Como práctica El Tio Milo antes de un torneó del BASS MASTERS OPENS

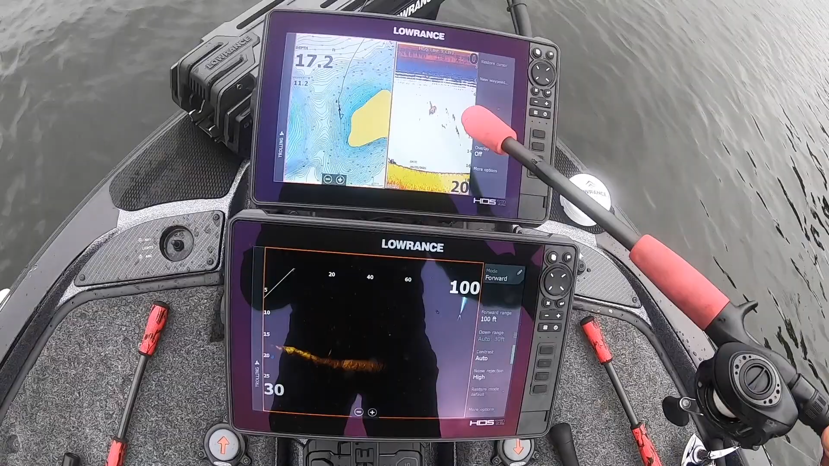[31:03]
Este es el de atrás. Ya los tengo marcados. Ahí los arbolitos, vean. Aquí están marcados los arbolitos.